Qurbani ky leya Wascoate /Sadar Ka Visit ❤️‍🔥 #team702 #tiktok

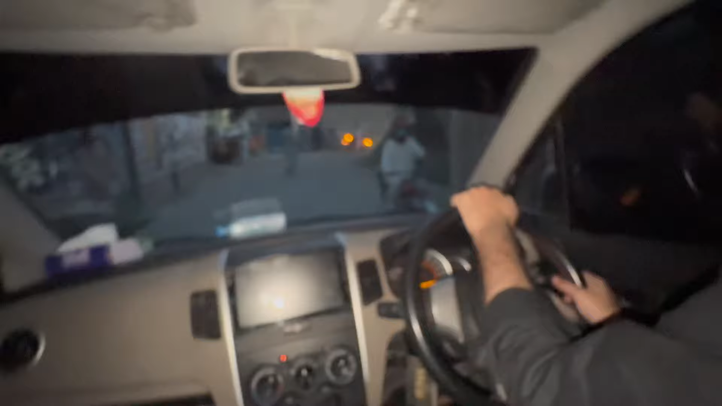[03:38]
یہ بار خطر راستہ ہے یہ کتوں کا علاقہ ہے یہ بہت کتے گونتے ہیں تو آپ کو تو ہمیں